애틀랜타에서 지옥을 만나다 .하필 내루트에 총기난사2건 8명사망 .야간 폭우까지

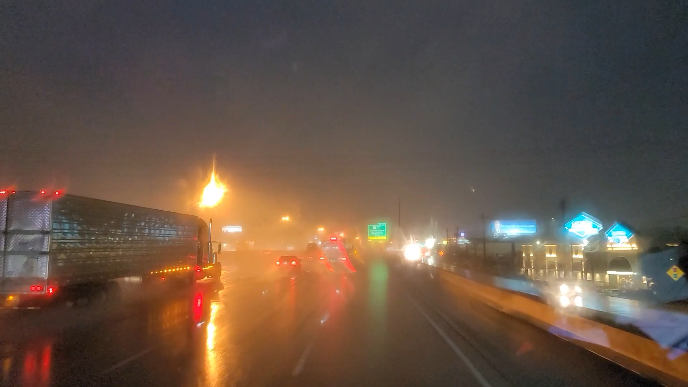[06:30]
이런데 10km 가는 게 일반 저기 그냥 인터스테이트 100km 가는 것보다도 힘들어요.
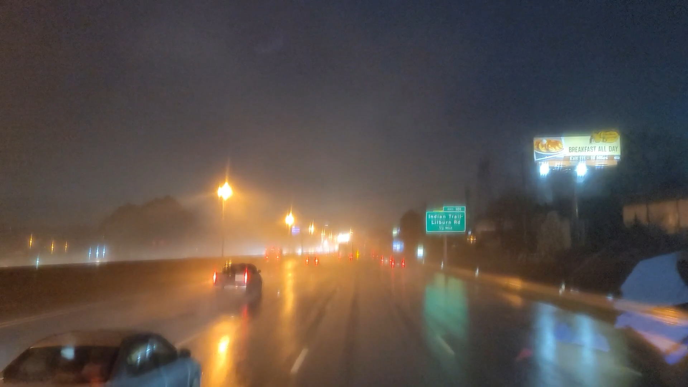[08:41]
이럴 때 특히 화물차가 그 가면서 물보라 일으키면은 앞이 안 보여요.
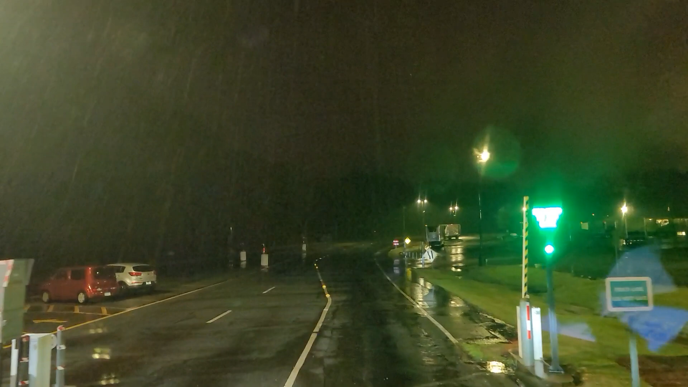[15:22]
여기 통과해서 이제 두 번째 게이트 들어가라고 그러네요. 드디어 도착했습니다.